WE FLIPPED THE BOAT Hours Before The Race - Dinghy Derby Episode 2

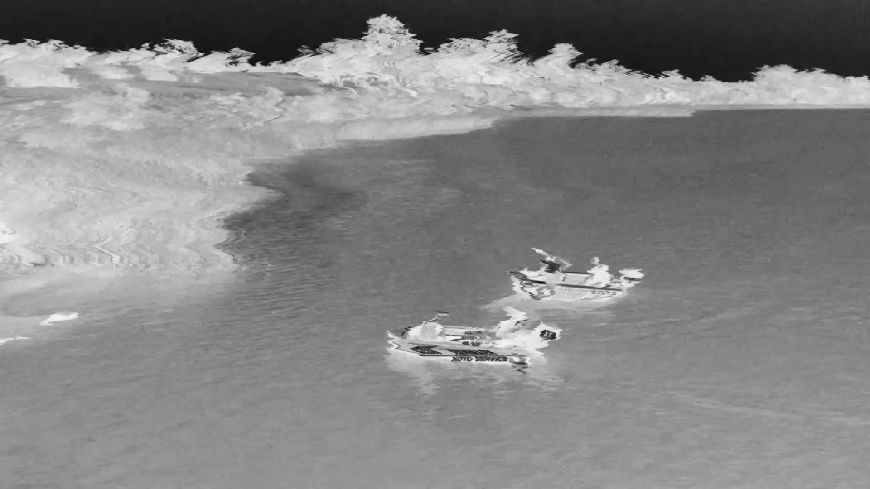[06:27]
But you'll get to see how quick this thing is pulling away and the big difference between the two.